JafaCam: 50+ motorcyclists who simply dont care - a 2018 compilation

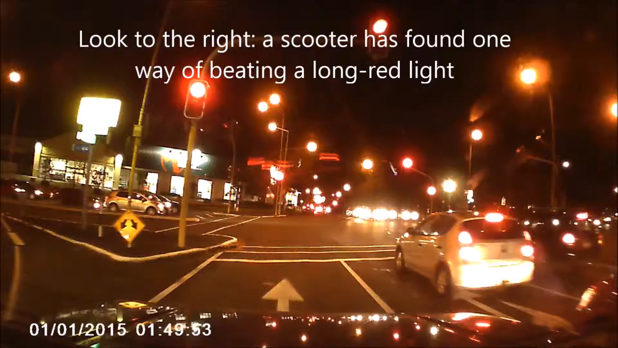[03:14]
I didn't see that. And now he's going to see if it's going to start. What was that all made of? No, he just went round. Look at just, cheating the thing.
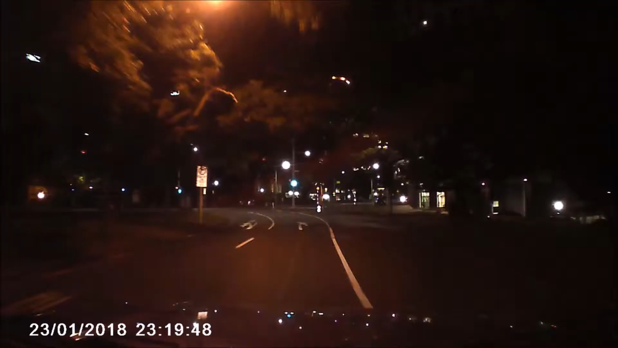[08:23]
put your lights on. Sorry? Put your lights on.